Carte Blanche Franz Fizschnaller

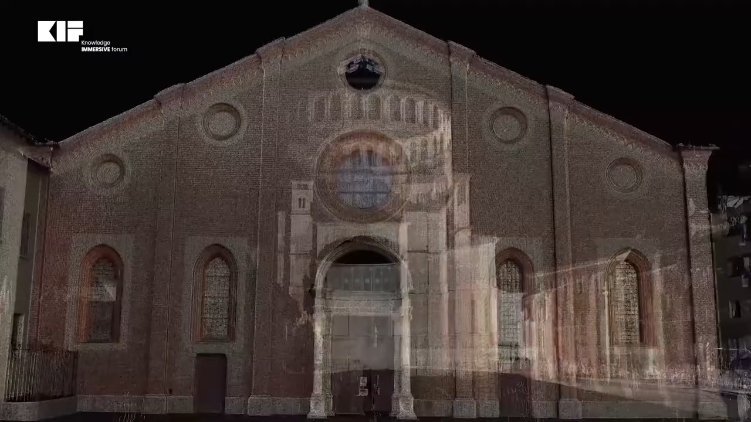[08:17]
so the people can walk into it and can experiment all the cultural heritage.
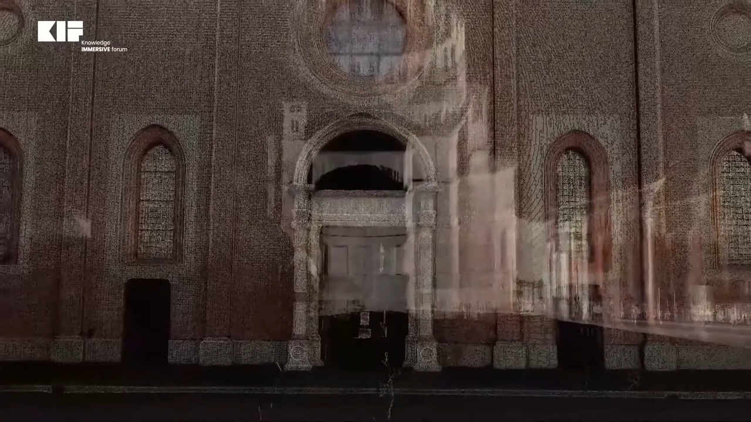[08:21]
Here we see a little extract of it.
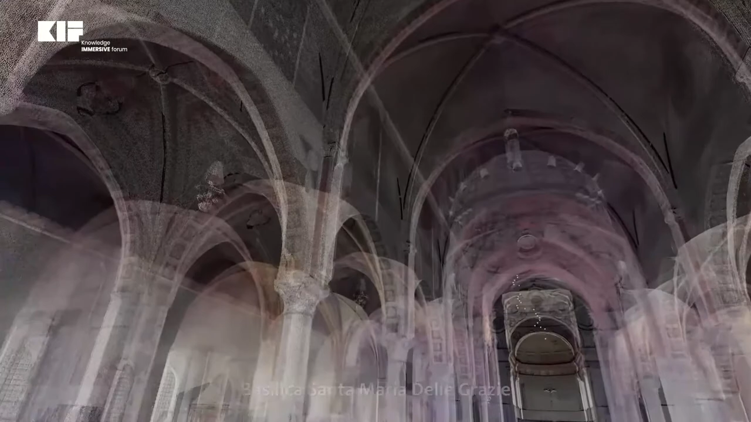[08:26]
So, then you take the 3D glasses and you are fully immersed in this point cloud.
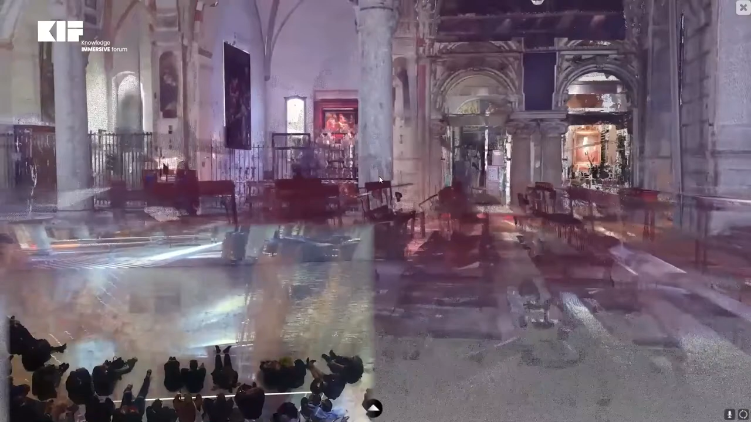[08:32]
It's on your PC or it's running on a special computer.
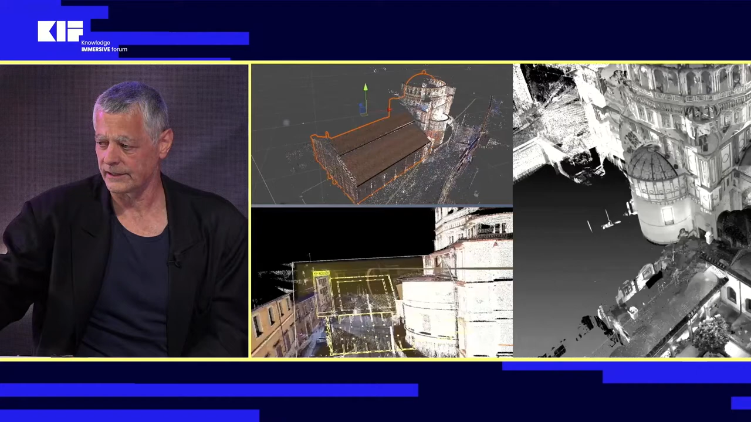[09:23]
And here, this is how this was constructed. We build it and brought it into the Unity software,
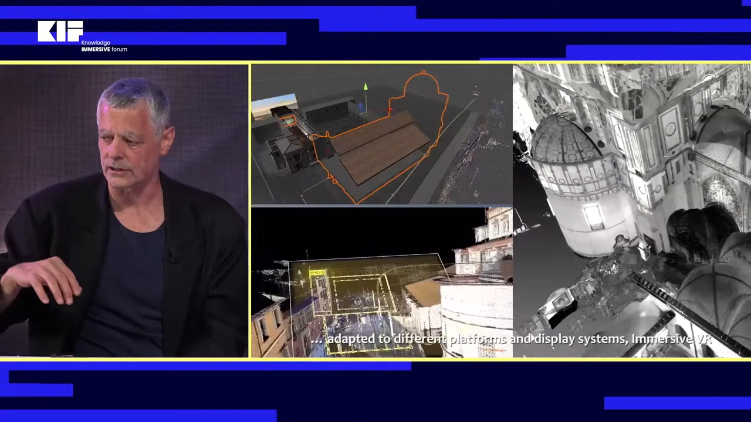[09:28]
like it could also be Unreal, but we use Unity.